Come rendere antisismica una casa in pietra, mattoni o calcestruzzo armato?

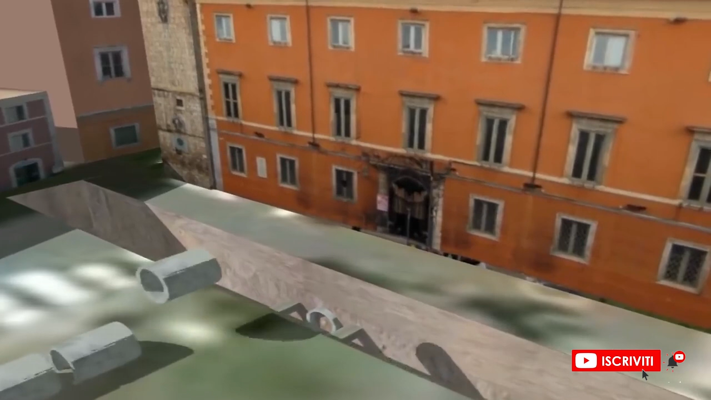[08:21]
ma come ci mostra questa animazione, ad interi complessi architettonici e persino ad un intero centro storico.